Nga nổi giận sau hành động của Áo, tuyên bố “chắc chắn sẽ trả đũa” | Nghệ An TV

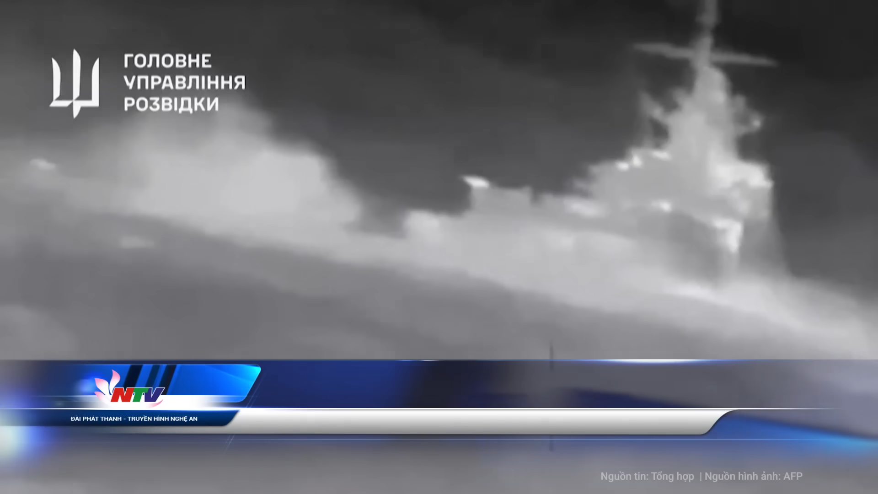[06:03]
Tuần trước, một video được công bố trên các kênh Telegram Nga cho thấy, thủy thủ trên tàu đổ bộ Sesa Kunikov của hàm đội Biển Đen sử dụng đèn pha để quét mặt biển và phát hiện xuồng càm tử Magura V5 của Ukraine tiến lại gần trong đêm.
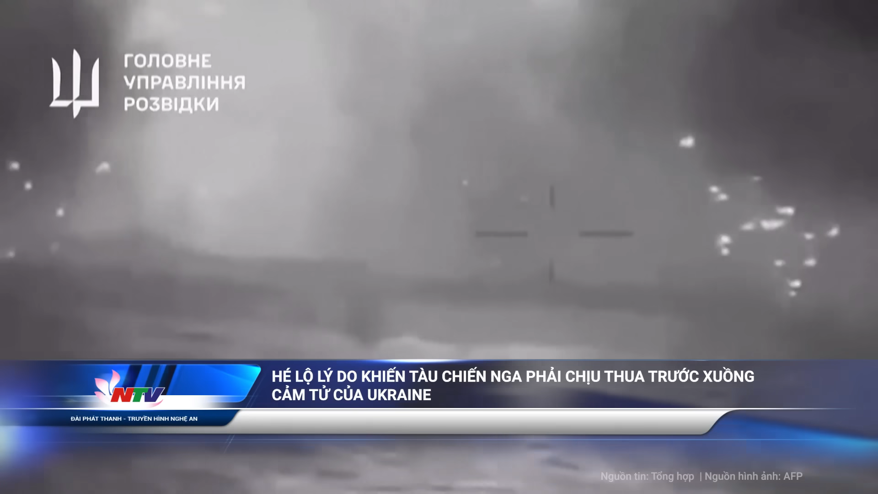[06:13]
Thủy thủ Nga tiếp tục sử dụng súng máy và súng bộ binh để tấn công xuồng càm tử,
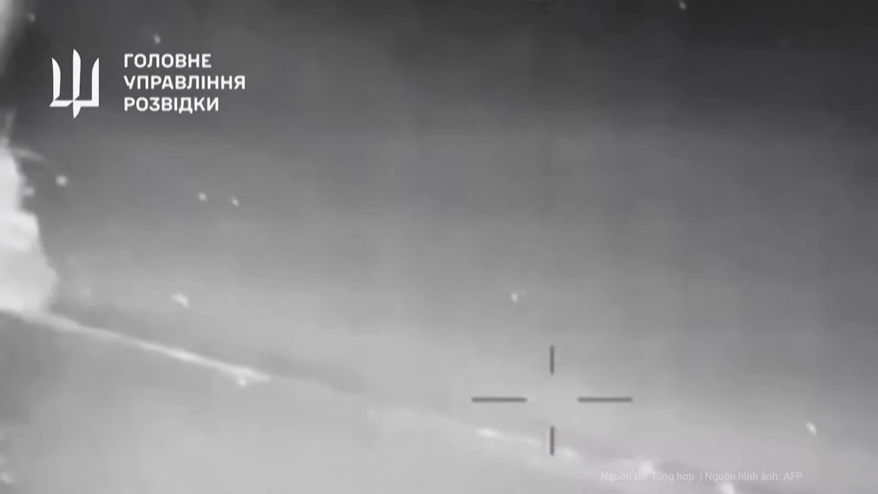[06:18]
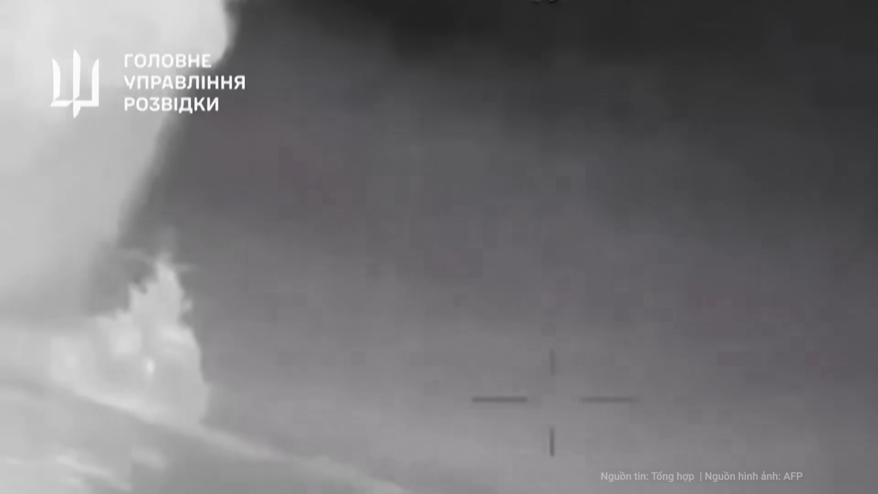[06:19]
trong khi nó di chuyển ra xa để tìm góc tấn công phù hợp.
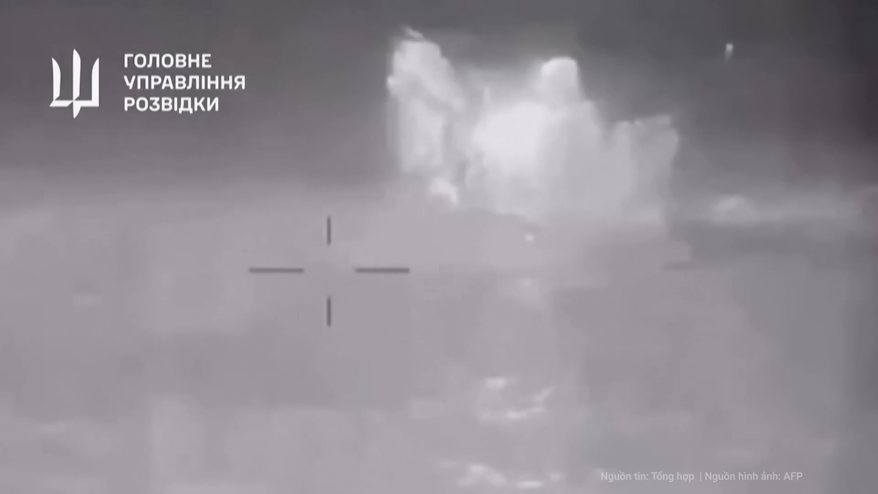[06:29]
Một kênh Telegram Nga chỉ ra rằng, hải quân Ukraine dùng 10 xuồng càm tử tấn công tàu Sesa Kunikov.
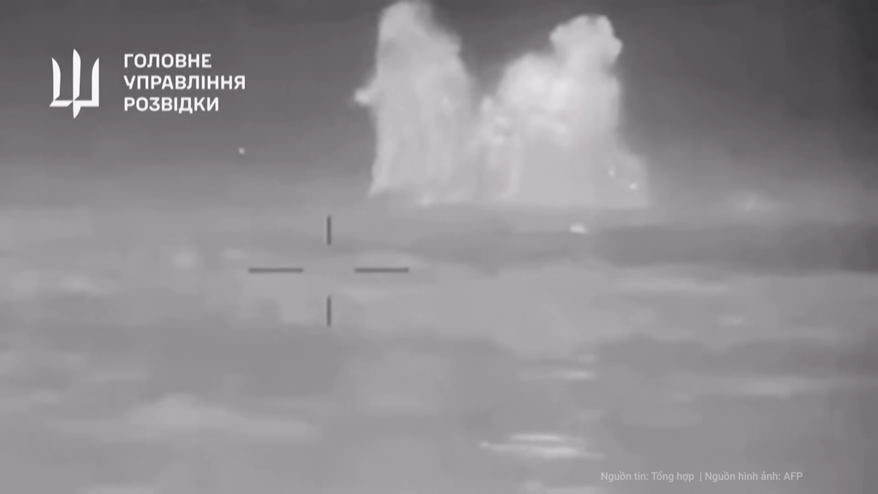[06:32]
Trong trận chiến kéo dài 20 phút, thủy thủ tàu Nga phá hủy 4 xuồng càm tử đầu tiên,
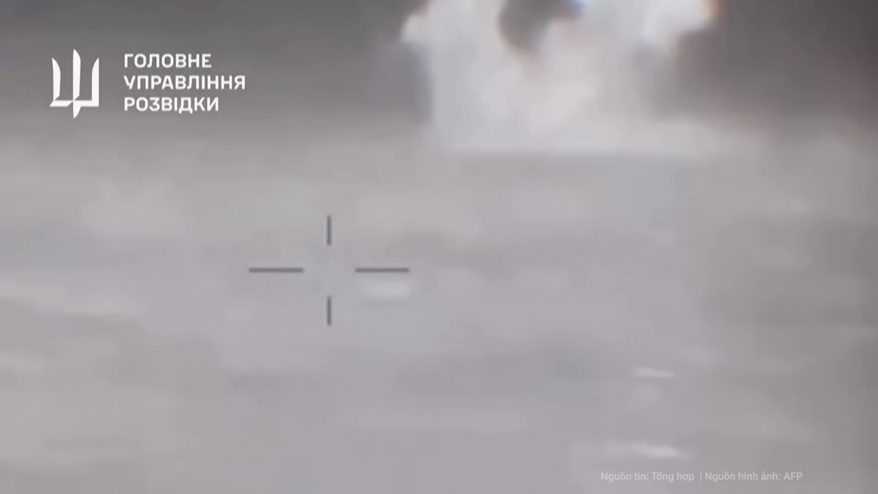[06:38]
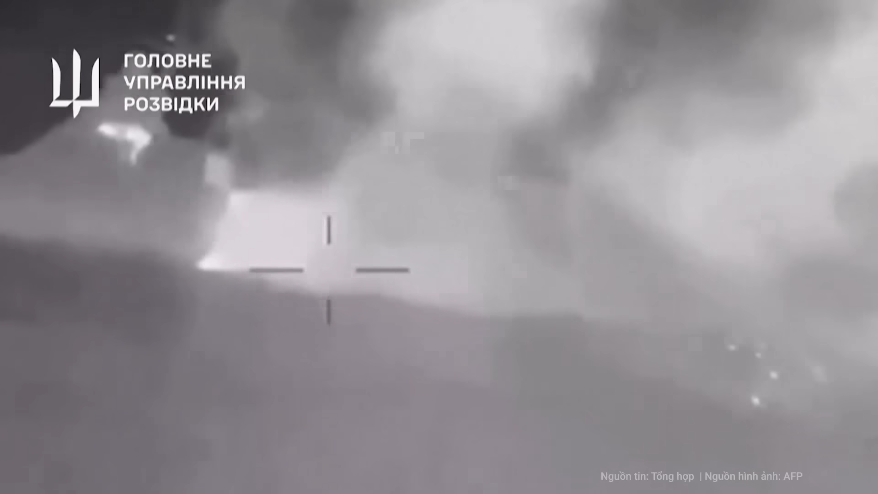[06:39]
nhưng chiếc thứ 5 đâm vào phần đuôi khiến chiến hạm mất khả năng cơ động.